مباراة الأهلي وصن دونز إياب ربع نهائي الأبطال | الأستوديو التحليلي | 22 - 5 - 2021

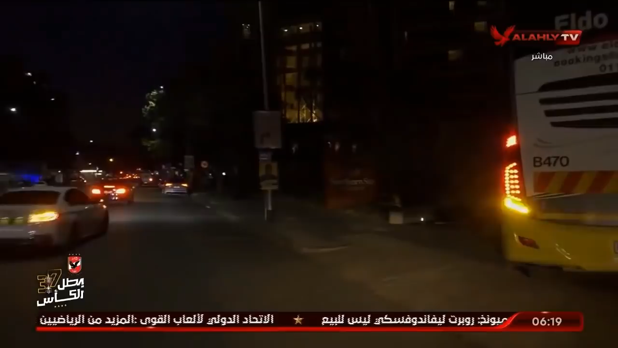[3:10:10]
يمكن قبل ما نتكلم يا كابتن بلال، دي ده الاوتوبيس بعد المباراه وبيوصل لعيبه لفندق